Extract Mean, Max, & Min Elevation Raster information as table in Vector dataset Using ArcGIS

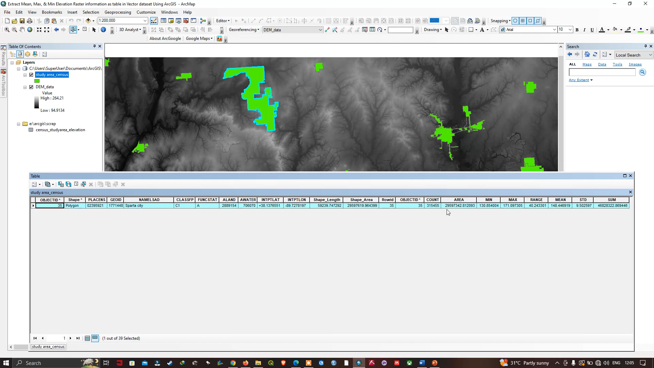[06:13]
elevation is around 171 and also there's some other information about this particular uh town here and now let me minimize it so let me select my mouse here that is uh i'm gonna zoom to this particular study area so the minimum and maximum elevation is what is 130 and 171 i'm going to turn off this uh shape file here so basically you can view here the minimum values will be here in this area and the maximum value will be observed in this portion of the study region let me turn this on here
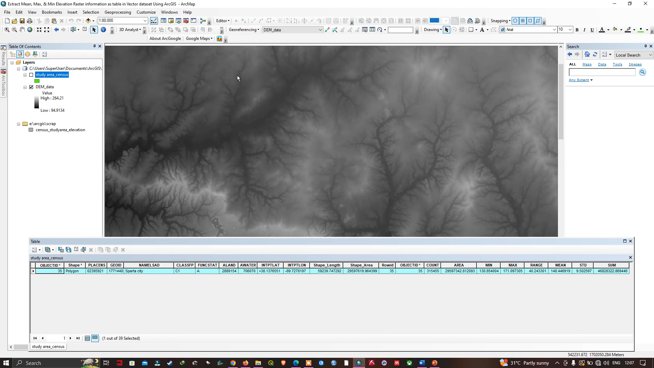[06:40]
so now i can have any metrics i want from from a raster as a value attached to my features data and uh last i want to mention some something that uh remember because this is the join now this is a join and it's not permanent and if you want to make it permanent and suppose if you want to make it a permanent uh join we can right click this and we can navigate this option called data gonna click export data and
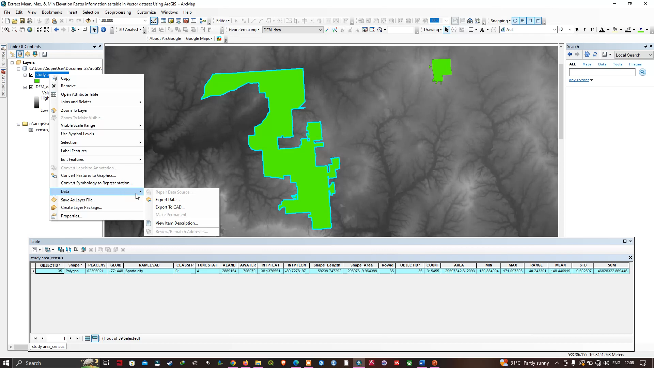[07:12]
choose your folder location where you could like to save your file here so here i'm gonna save it as a study area census uh with elevation so i have mentioned that study area census with elevation
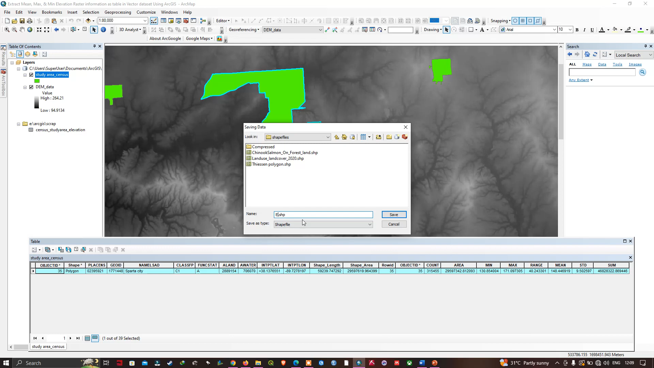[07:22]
and uh we clear the selection here and now we're gonna click save and click ok
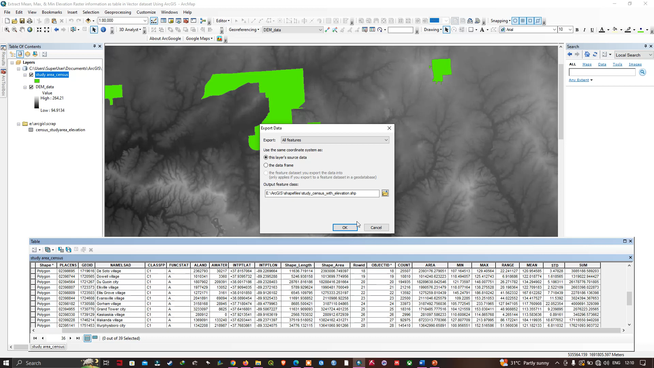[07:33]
so in this way i will have the permanent set of information on the features and make sure that before you export your census data you make sure that you clear the selection and export it so in this video i have shown you how to extract the minimum maximum and mean elevation raster information as a table in vector data set using uh zonal statistics as a table in rgis so thanks for watching and please subscribe to our channel and give us a like